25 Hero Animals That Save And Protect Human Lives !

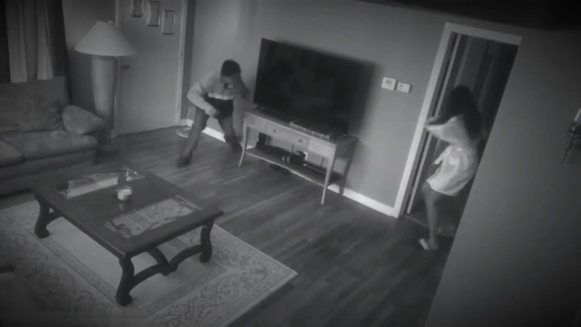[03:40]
He had a quick change of mind once he realized that a pit bull was going to rip him into shreds.